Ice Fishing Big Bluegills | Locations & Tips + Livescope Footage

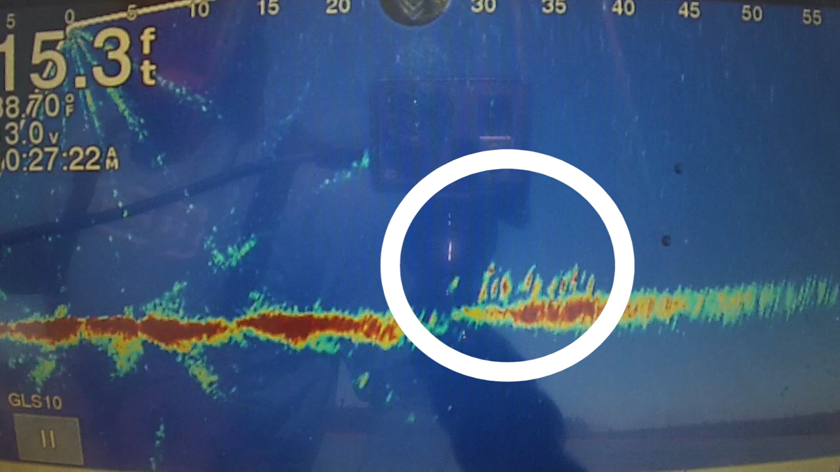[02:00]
On screen: depth 15.3 ft
So you can see as we pan around, there's a school off there around 25 to 40, 45 feet. They're kind of tight to bottom. We're in that 15 foot range. A little bit of mud down there.
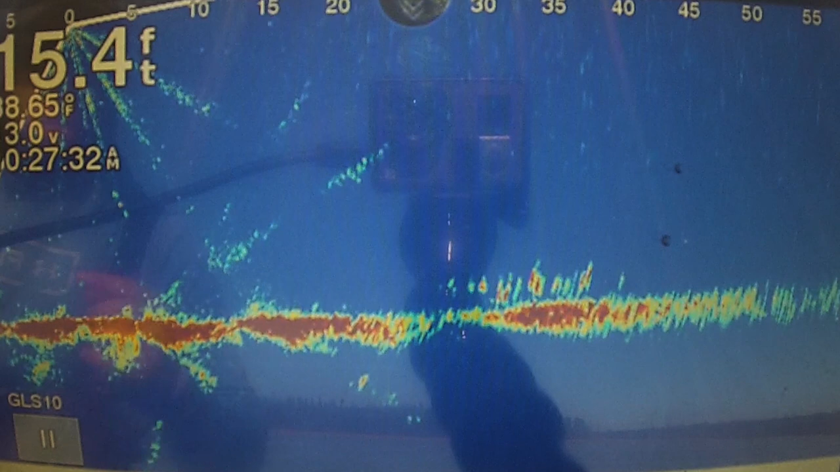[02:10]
On screen: depth 15.4 ft
Not a lot of things holding these fish. I'm assuming they're going to be moving around a little bit.
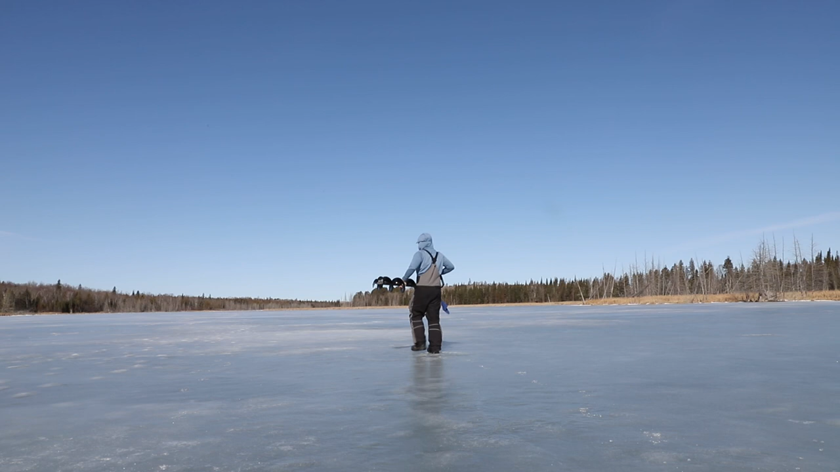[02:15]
We're going to go drill a hole over there and see if we can get on top of these things.
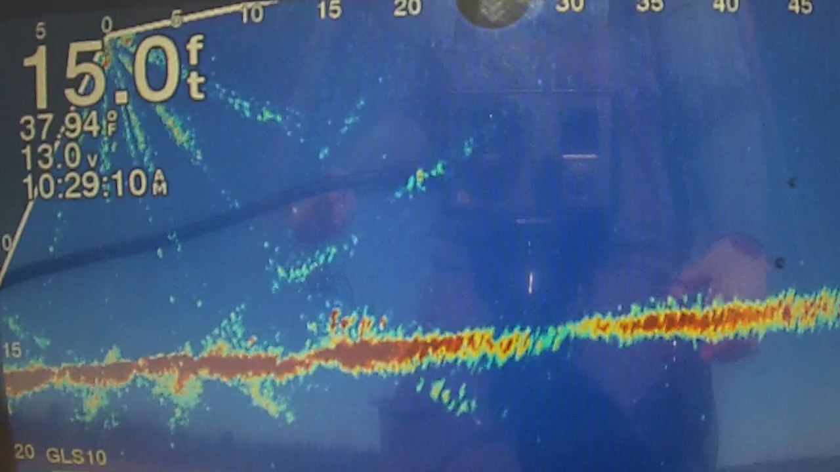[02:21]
On screen: depth 15.0 ft, water 37.94°F
He was interested. Still interested. Come on. There we go.
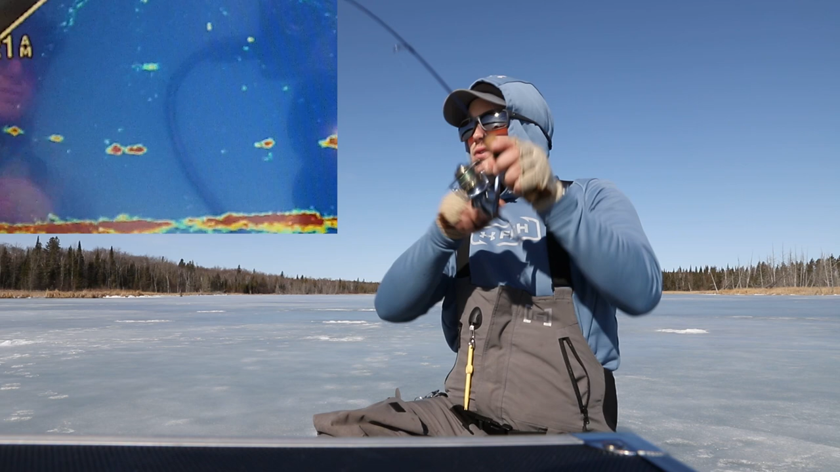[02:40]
Finally time to see what these are. It's a gill. Not the big ones we're looking for. There you go. It is a gill.
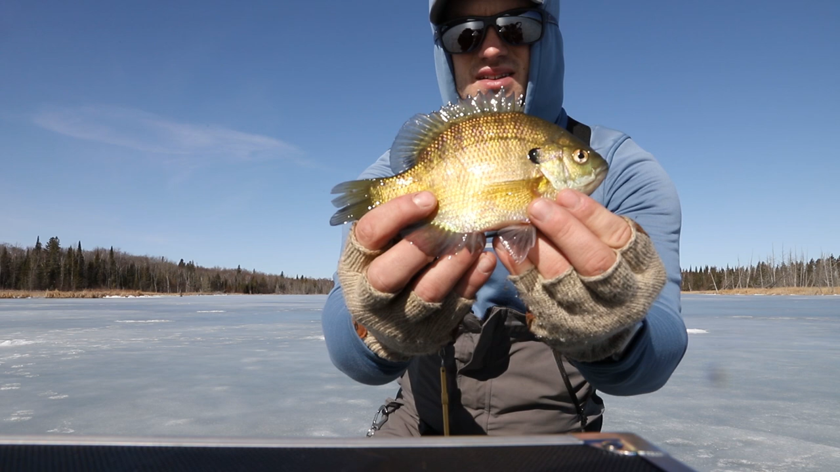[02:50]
Like I said, not the big ones we're looking for. But you're on the right species.
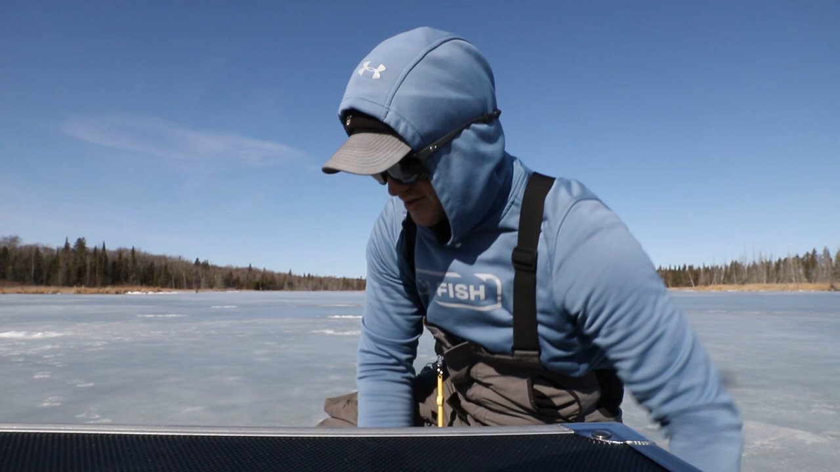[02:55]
And you can definitely see there might be a few bigger ones down there.
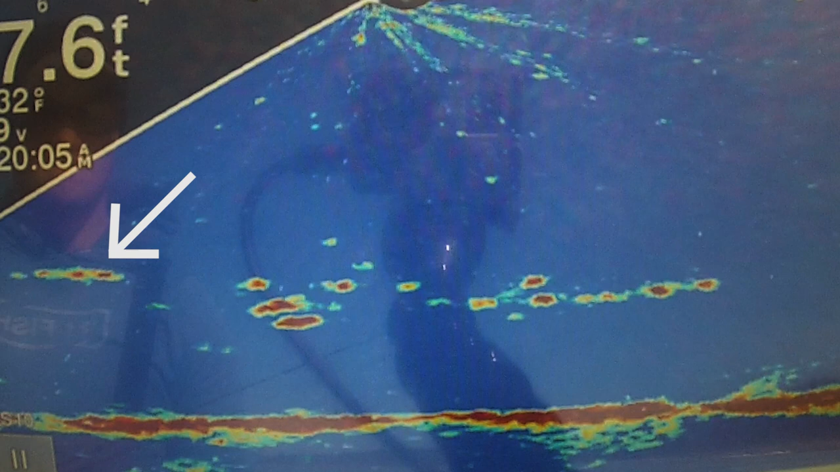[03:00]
Yeah. Jeez. Wow. That was totally a pike.
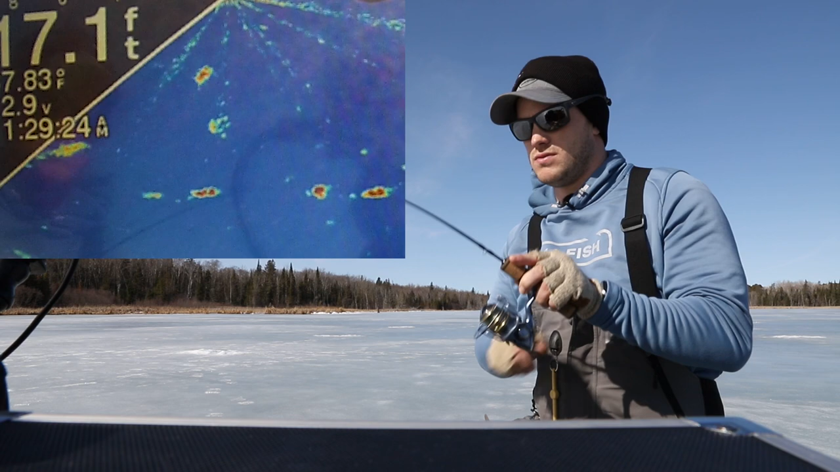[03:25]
Oh. I have a pike chasing it. Did you see that pike chasing it up? Decent one. Not anything too big but nice.
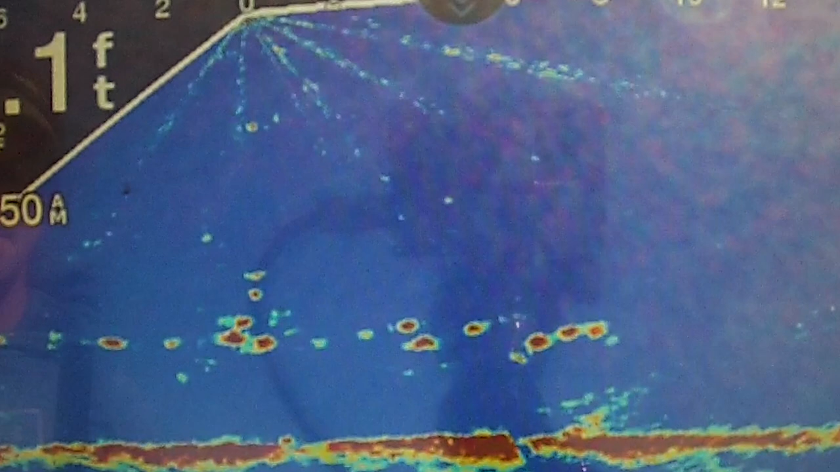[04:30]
There have definitely been a couple that you can see on the live scope that seem a little bit bigger. Those are the ones that we're after. These guys that are looking right now aren't quite it. There we go. Again, not very big. Even smaller.
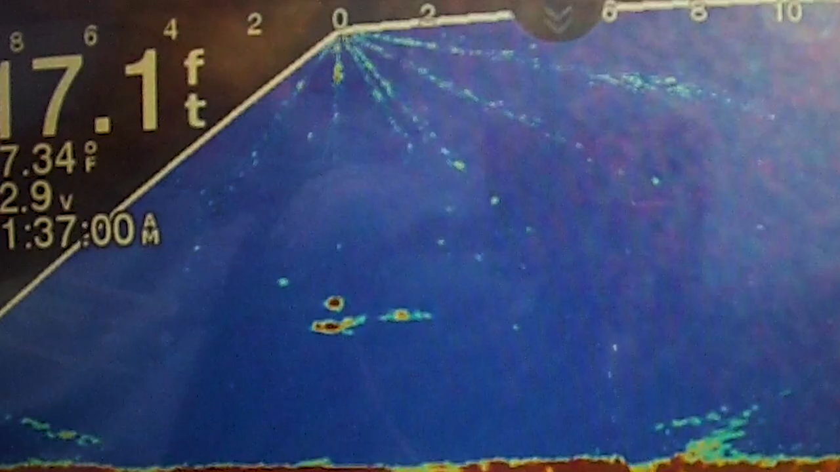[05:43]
That one bluegill that I caught. You can see that pike come up and chase. And every once in a while you'll see this school kind of swim away. And then you'll see a couple of these bigger fish. Some of these pike cruising through. See if we can see where they ended up. Some moved out that way.
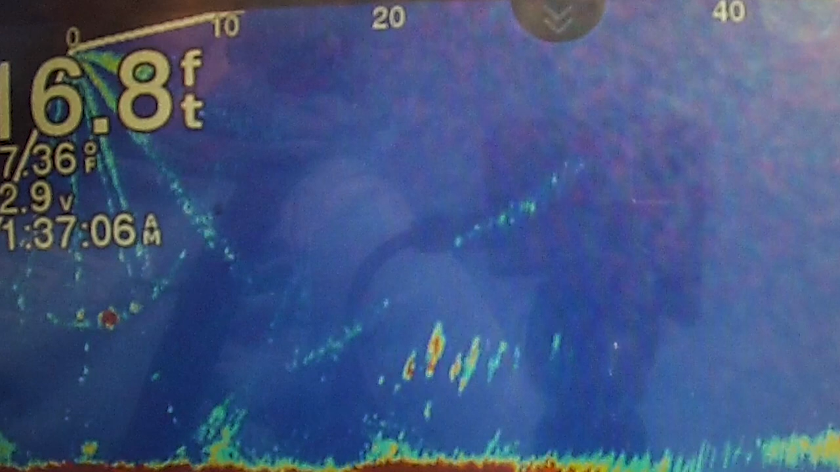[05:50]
Not too terribly far away. Most of them moved behind us. So I think that's the direction we're going to go.
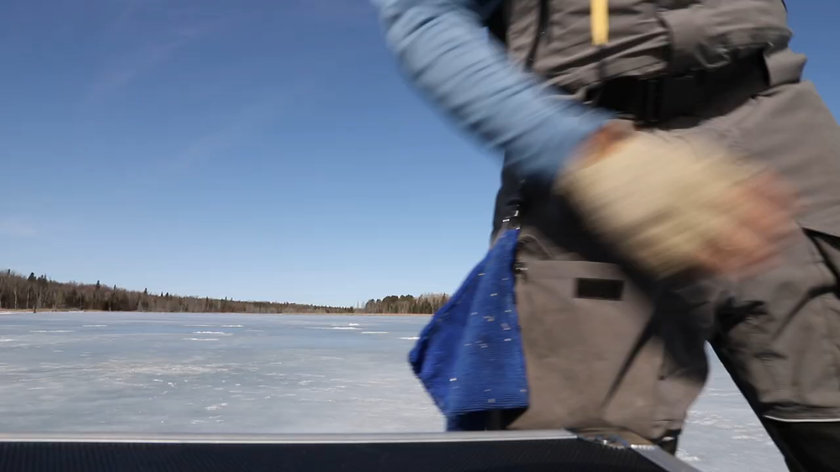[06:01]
You can see a couple of those. Either there's a couple sitting right next to each other and making a bigger mark. Or there's a few that are maybe a little bit bigger. Maybe more the size that we're looking for. Just kind of all around it. Just staring.
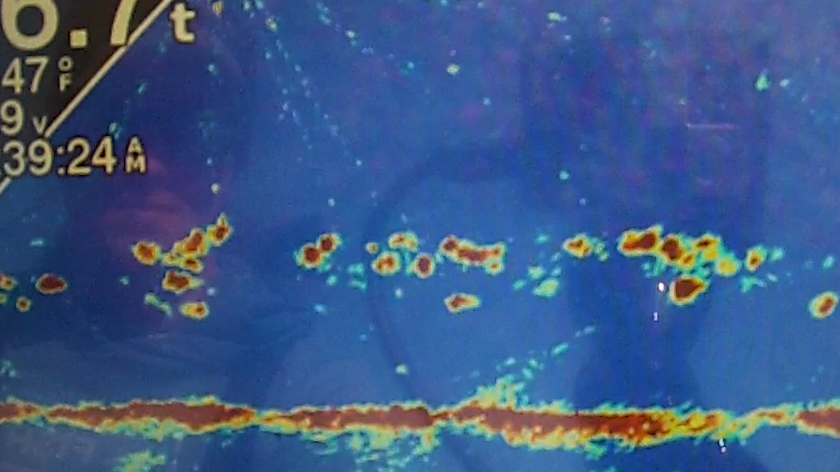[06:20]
There we go. That wind's pushing my line a little bit. So it's been tough to tell if that's a little more.